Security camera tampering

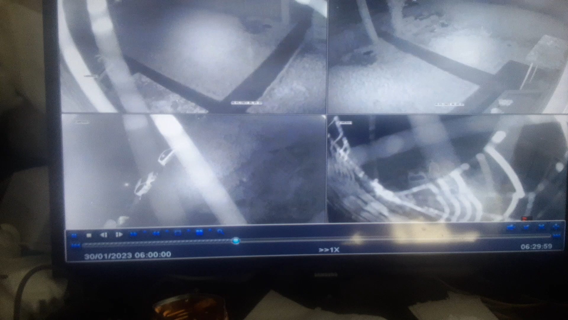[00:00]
Here's all the cameras, and that was about that time that happened. I'll have a watch of the progress bar.